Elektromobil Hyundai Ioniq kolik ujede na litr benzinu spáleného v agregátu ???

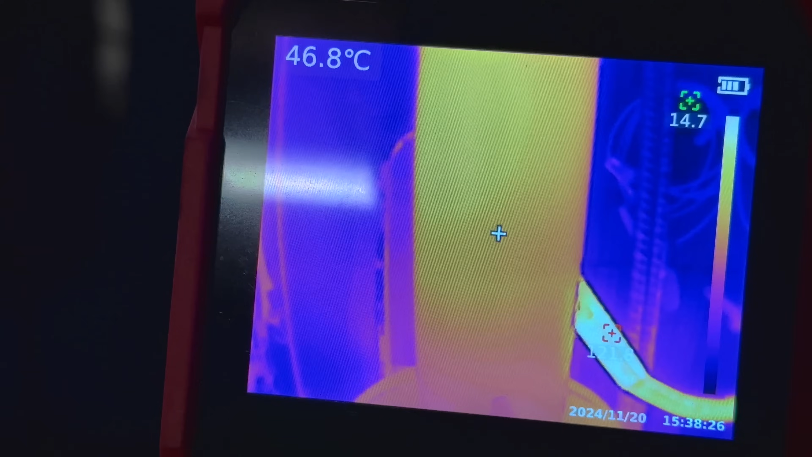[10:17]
On screen: spot 46.8°C
do mějí v této části už má 50 stupňů skoro.
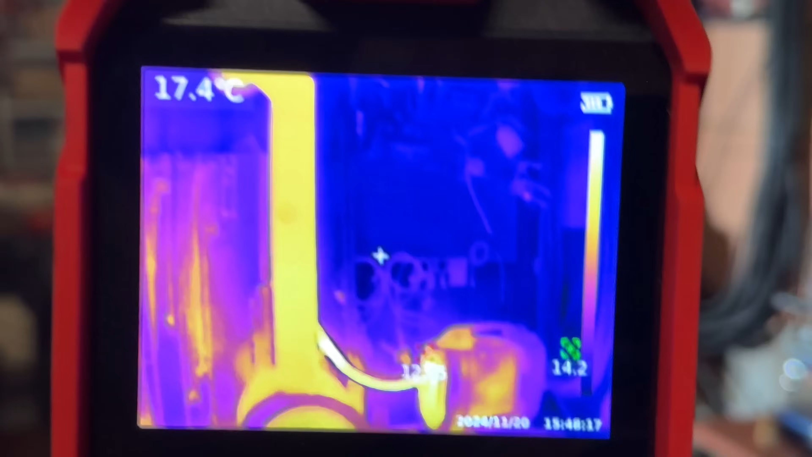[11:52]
On screen: spot 17.4°C
Tohle vypadá ohřátý pomplet dobíjení elektromobilů.
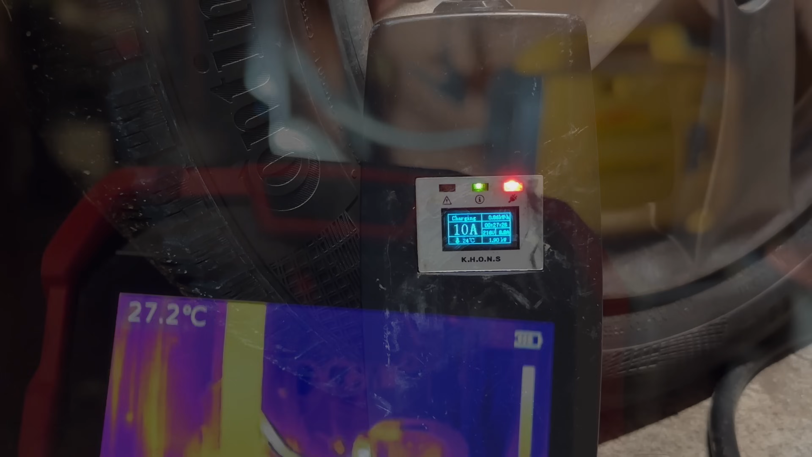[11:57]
On screen: spot 27.2°C
A když jsem se koukal, už je tam 40% na baterce. A když jsem koukal, v autě už je 41%